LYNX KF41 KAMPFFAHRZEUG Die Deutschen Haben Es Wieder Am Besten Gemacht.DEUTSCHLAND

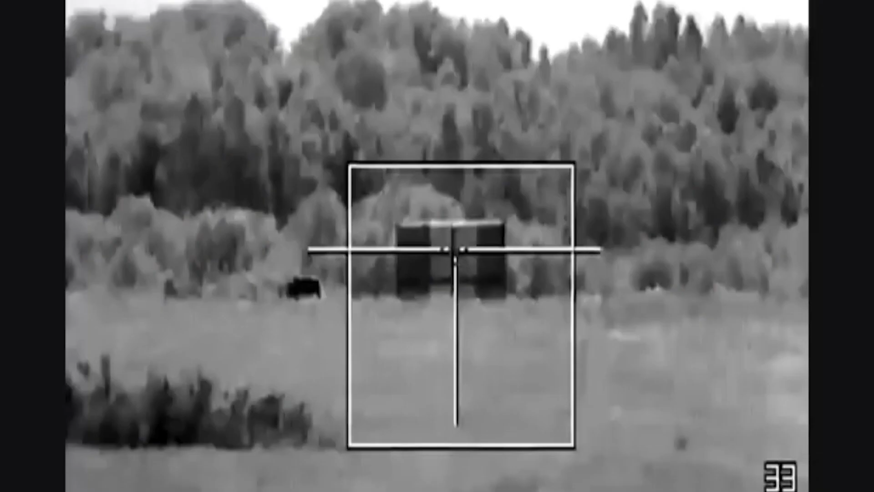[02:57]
Zu den Missionsgundeloptionen gehören zwei Raphael Spike LR2-Panzerabwehrlenkflugkörper,
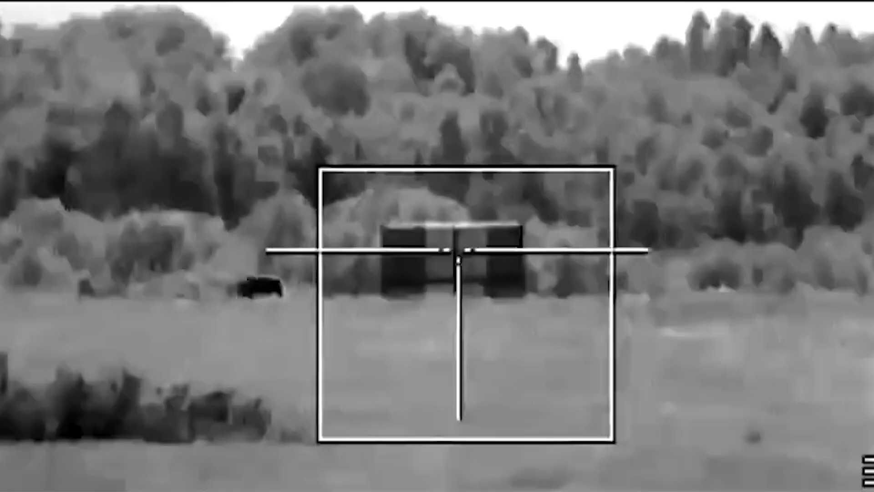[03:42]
und die Feuerleiteinheit ermöglichen die Zielidentifikation für Richtschütze und Kommandant über eine digitale TV-Kamera,
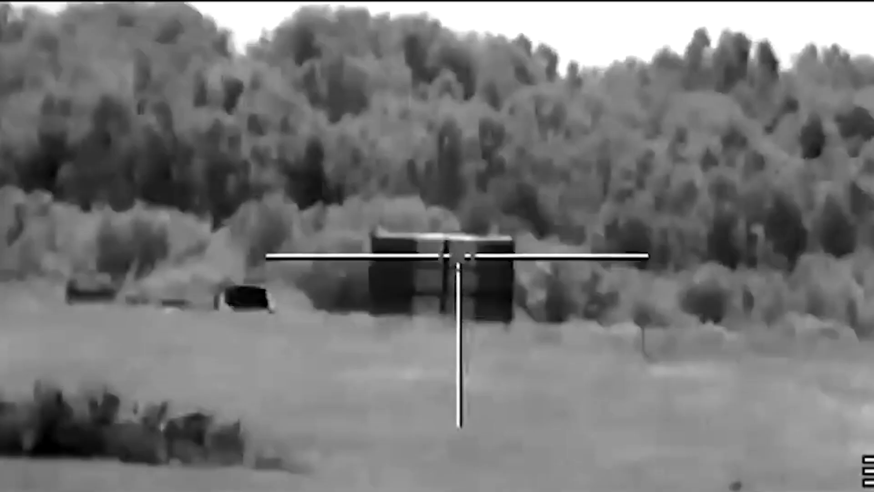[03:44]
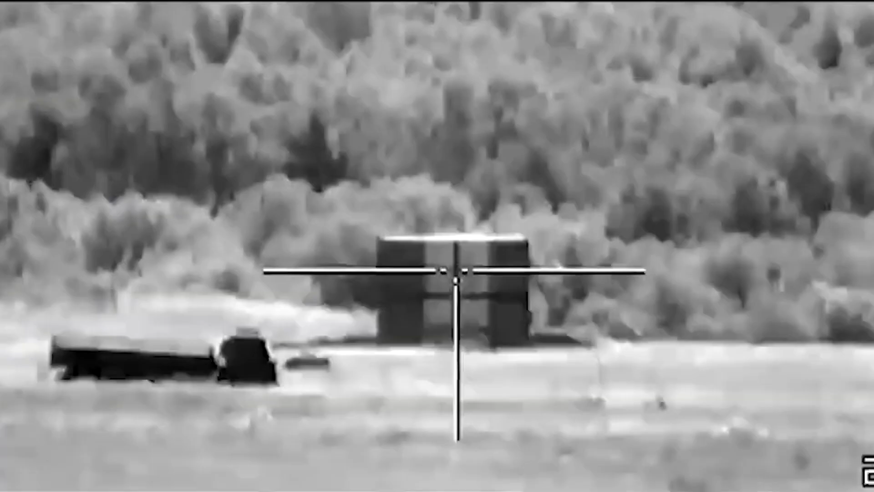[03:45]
ein Saphir-registriertes Warenzeichen, Wärme-Beltgerät und einen Laserrang-Erfinder.